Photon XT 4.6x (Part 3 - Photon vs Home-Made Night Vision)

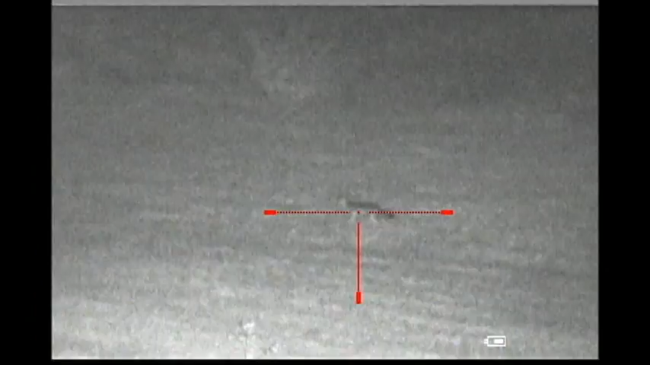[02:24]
I can't specifically say that I would know that that's a coyote. It's large enough to not be a fox, but I can't tell if it's a dog or a coyote. I can see it well enough, but it's just not bright enough, in my opinion, to take the shot.
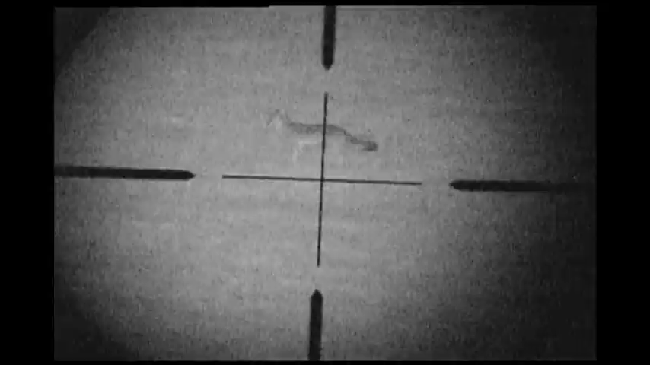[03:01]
It was a 33-pound male, and I have this homemade unit looking through my daytime scope. The scope setting is at 6 power.
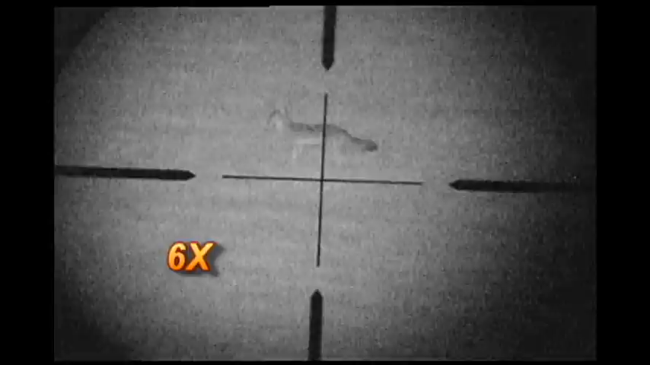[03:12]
I'm using the LL-TL-001 illuminator, and this view is pretty darn good. That's easy to tell, but that is a coyote.
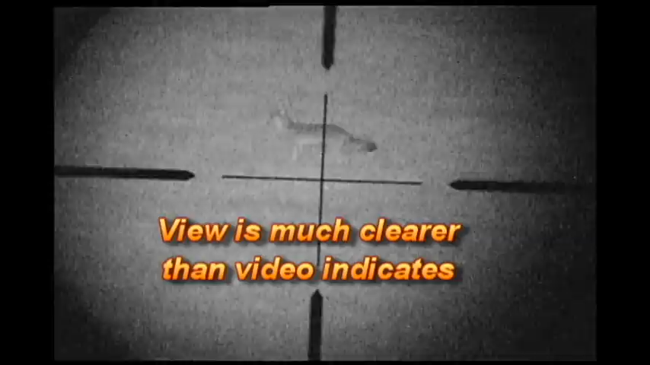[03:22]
It would be an easy kill at 125 yards.
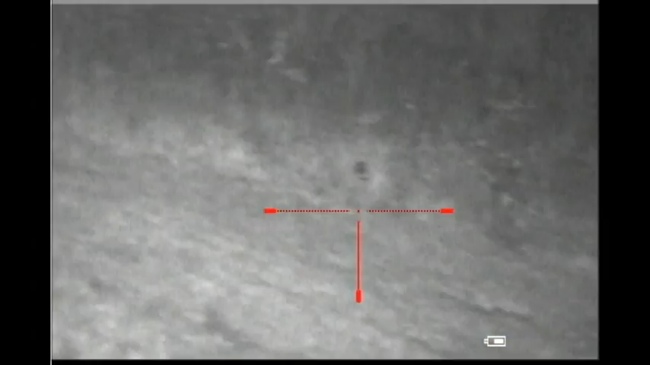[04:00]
I had my trail camera out there.
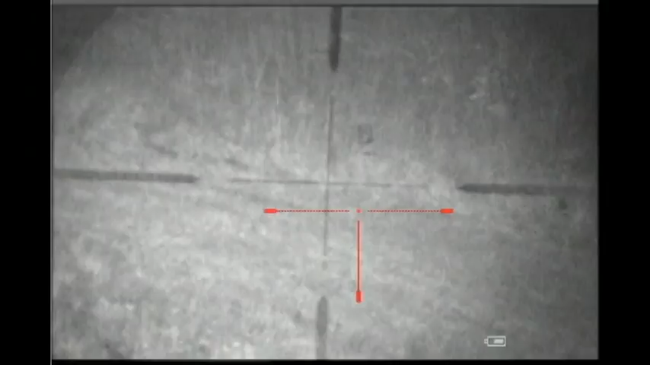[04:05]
This is a view with the homemade night vision at 60 yards. That's a sensor I have positioned at a bait site that I use for coyotes. Look how clear this is. The focus on this little EJ-230 bullet camera is great. It's very clear. My daytime scope setting is on 6 power.
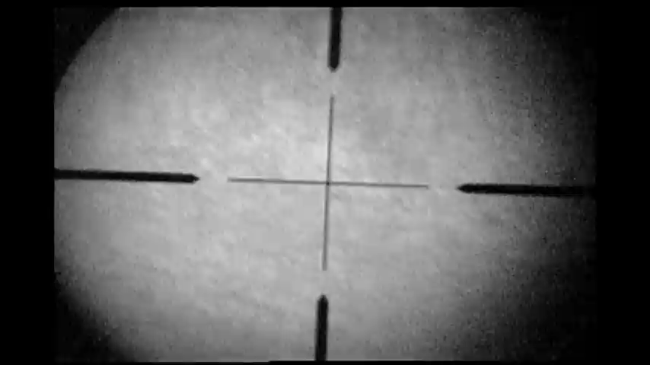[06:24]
And let's see if we can find the coyote. There he is.
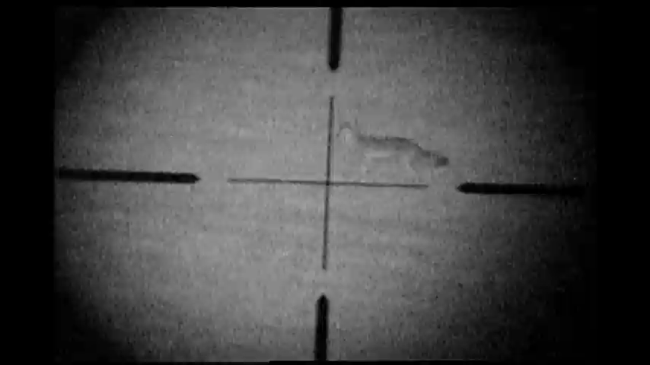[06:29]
Very easy to tell that's a coyote. Thank you.